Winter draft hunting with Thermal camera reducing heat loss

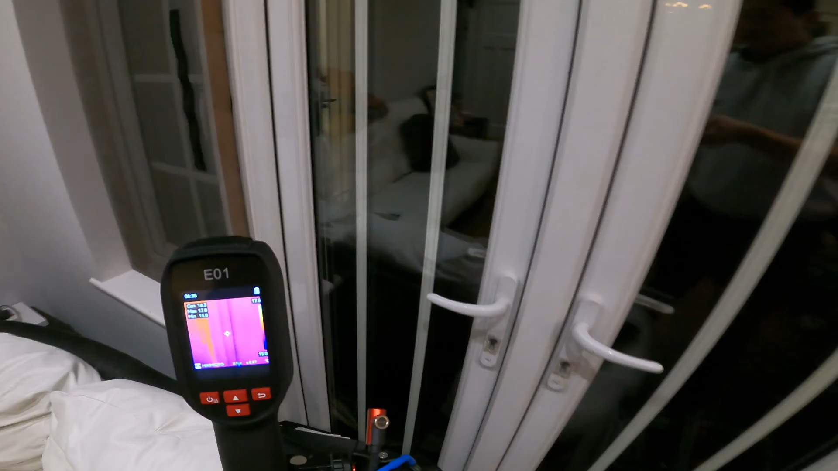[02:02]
Don't mistaken this blue line here. This is something that there's not much we can do.
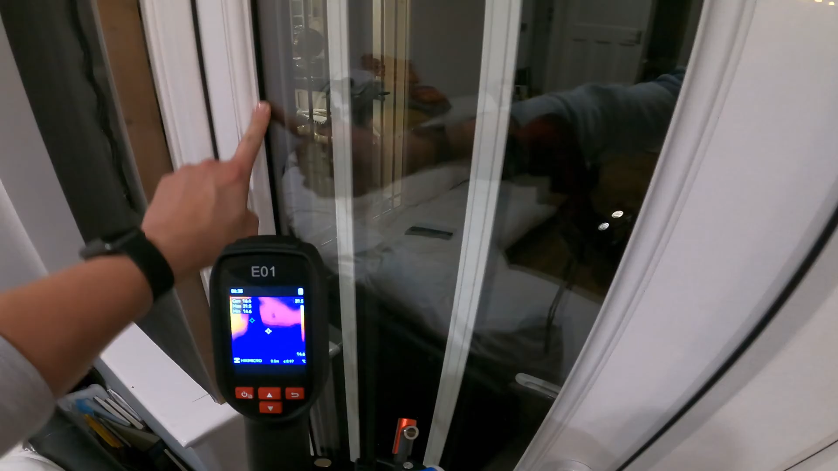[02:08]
That is just where the glass meets the plastic. But we're talking about this little part here.
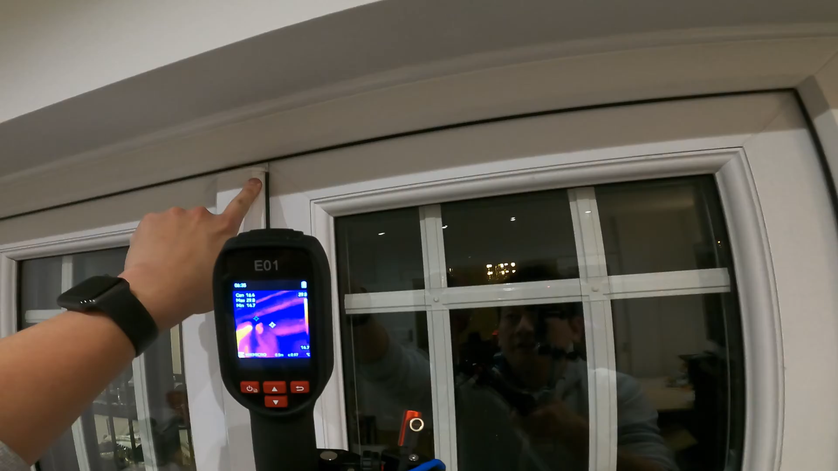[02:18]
I think if I push it yeah I can actually see a bit of dust there fluffing about when the cold air actually come in.
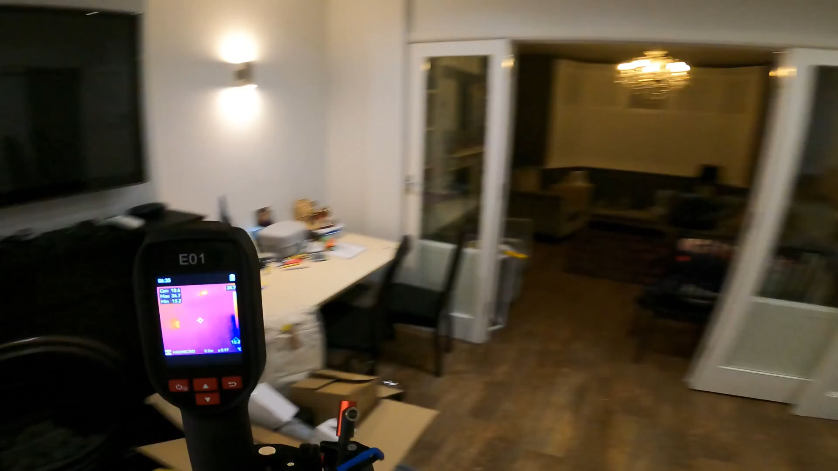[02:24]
The fireplace is an interesting one because when I look at the fireplace it doesn't look out of place. I mean this is cast iron so it does conduct heat.
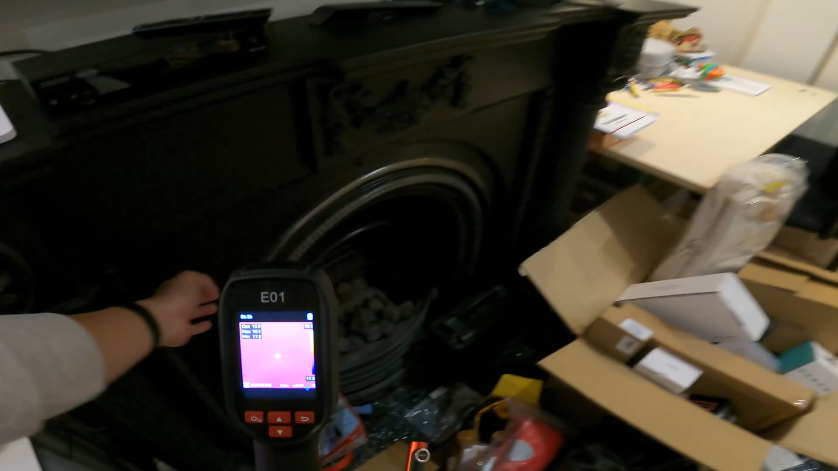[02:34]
So behind is a chimney going all the way up to the house. So I thought you know maybe that will give me a bit of problem. But actually it doesn't show any draft coming through. I do have one of these light chimney balloon that I got so I can block it because we don't really use that gas fire anyway.
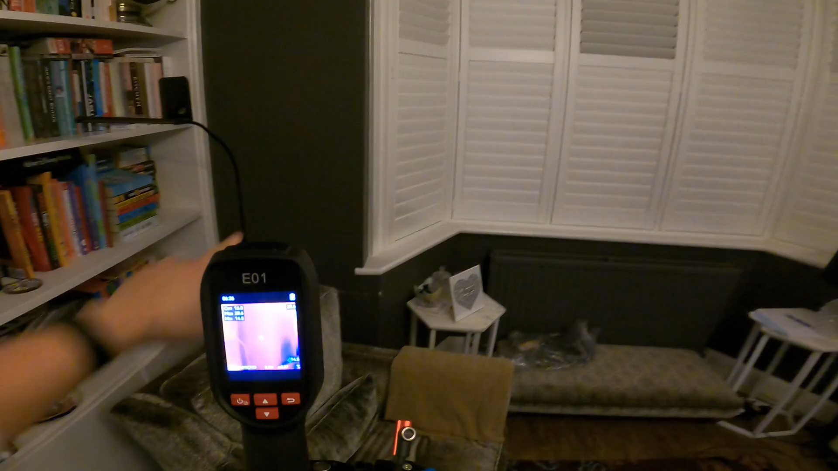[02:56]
Now this is the external wall and that's why it's showing in blue.
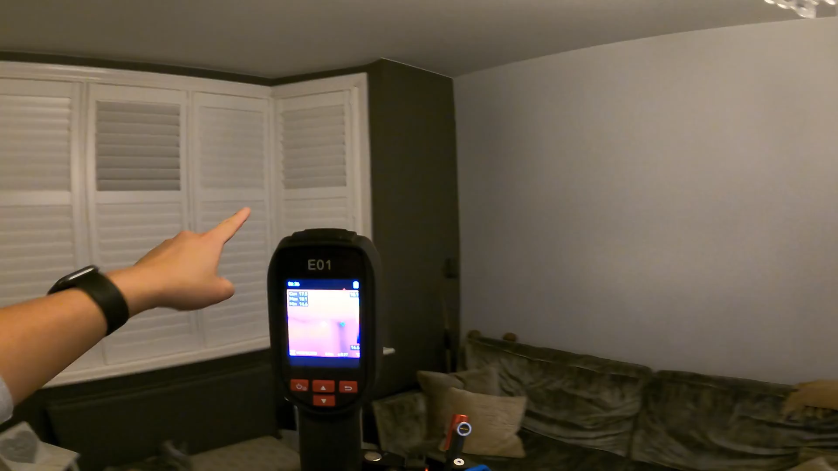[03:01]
That one as well. But this is the internal wall to the hallway. So that's why it's not showing blue at all.
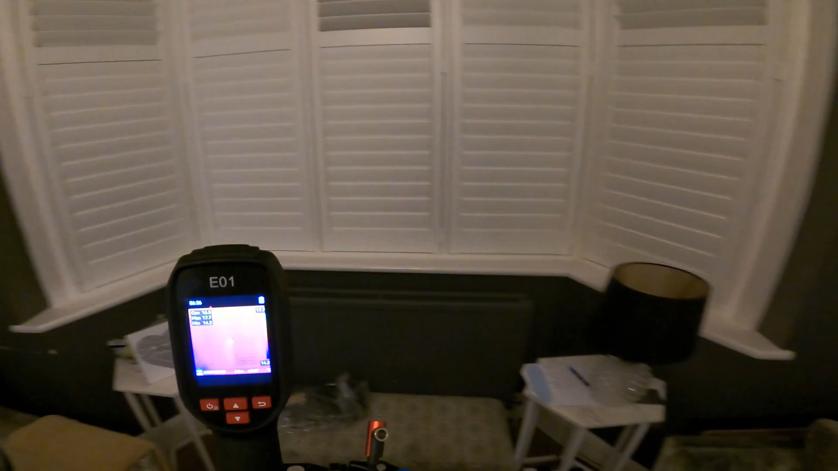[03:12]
The radiator is warm. That's why it's showing glowing.
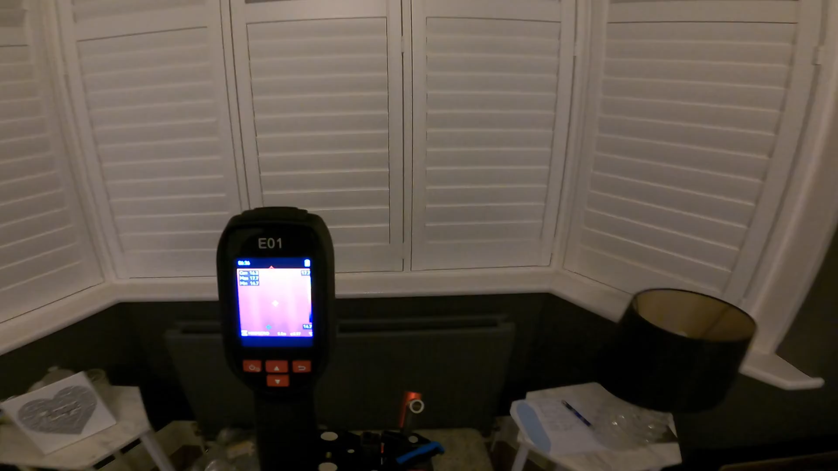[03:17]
And there's not much we can do with this because when we move in we didn't have money to change all the windows.
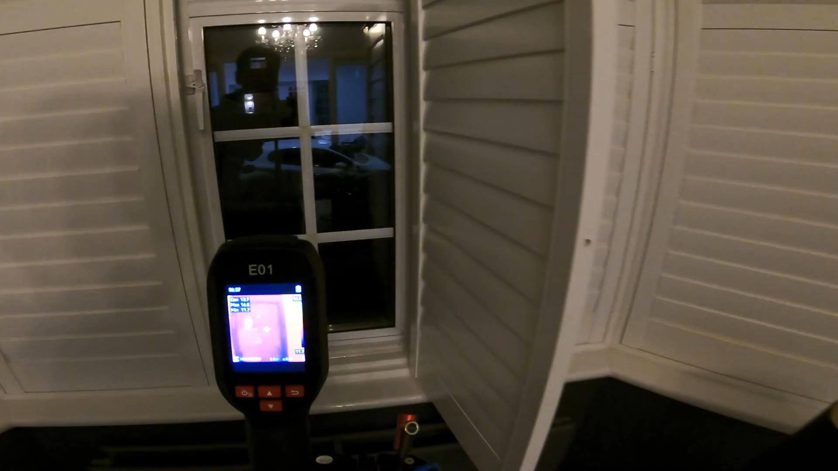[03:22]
So this is actually aluminum frame. So we are bound to lose a lot of heat here.
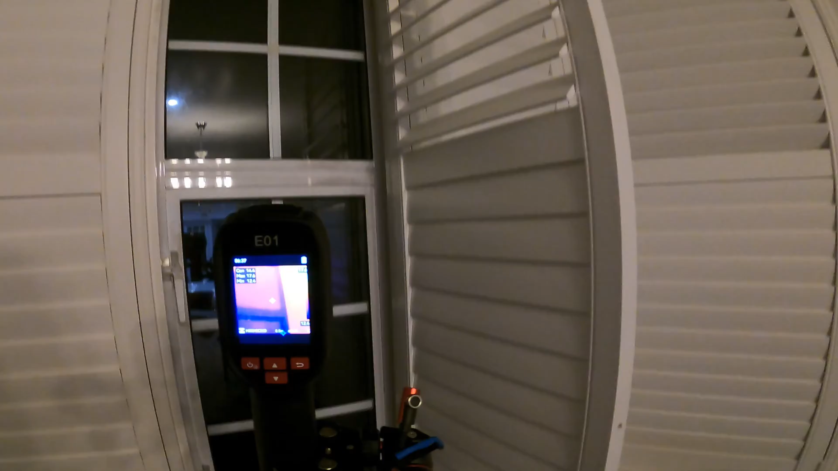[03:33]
So that will be a major upgrade needed to stop that.